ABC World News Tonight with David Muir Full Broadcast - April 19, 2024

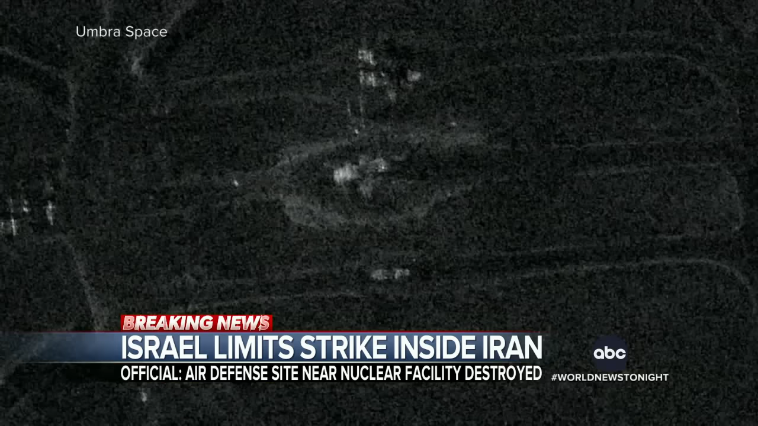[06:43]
New satellite images released today showing damage near this Iranian airbase. The strike meant to send a message to Tehran that Israel is capable of penetrating even Iran's most sensitive sites, analysts say.